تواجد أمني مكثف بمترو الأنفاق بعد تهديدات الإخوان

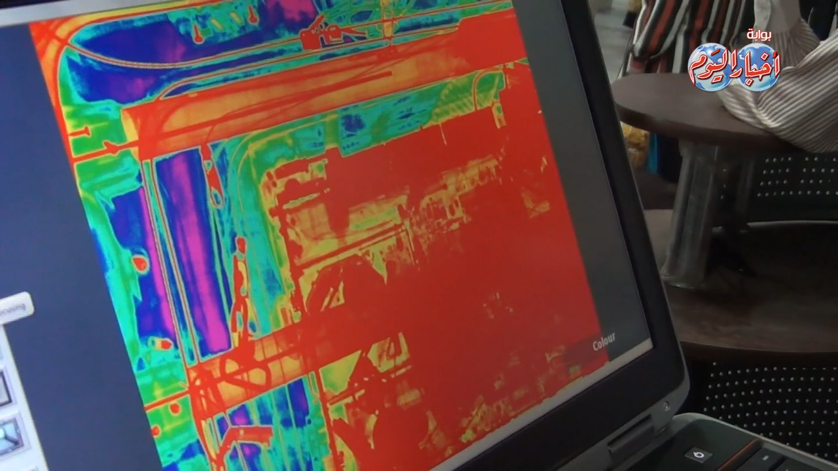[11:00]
كذا نظام للرؤية عشان لو في نظام مثلا حضرتك ما شفتش. حدد لون المادة إيه عشان تقدر تحدد لون المادة إيه